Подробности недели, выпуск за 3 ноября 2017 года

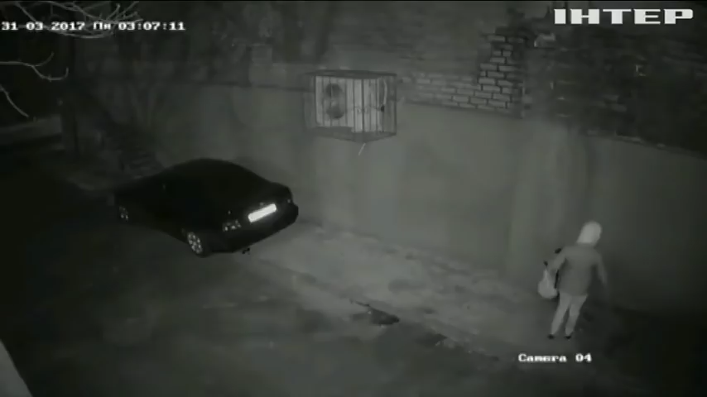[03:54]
Вокруг ходила, ходила, смотрела, смотрела. Один раз уже хотела подойти, села в арку, открыла рюкзак, подняла голову, на меня смотрит камера, испугалась, ушла. Но в конце концов Прасолова вернулась и прикрепила взрывчатку к днищу машины Харабирюша.